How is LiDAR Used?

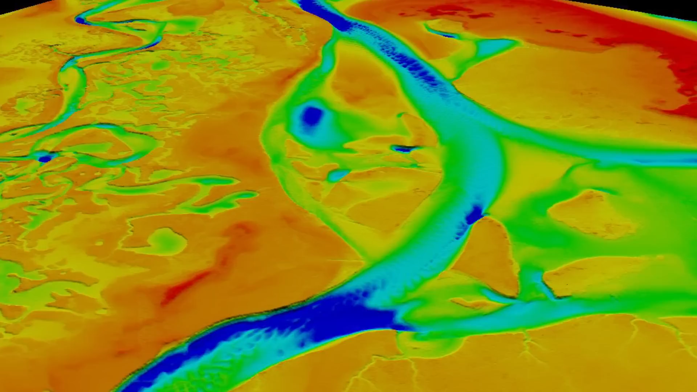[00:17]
One of the biggest applications of airborne platform for LIDAR is wide area mapping. Using a LIDAR sensor that's flying at a certain height or an altitude and scanning
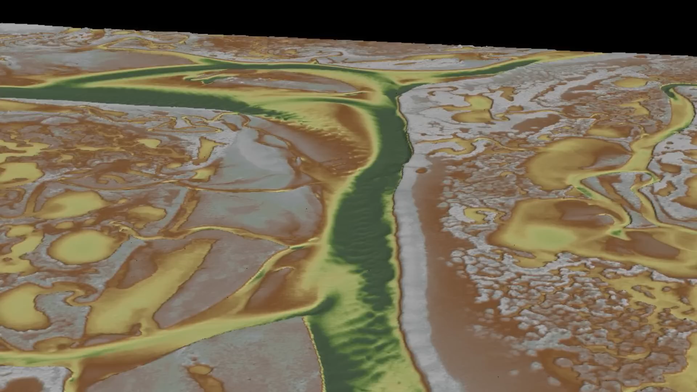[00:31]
across a wide area allows us to come up with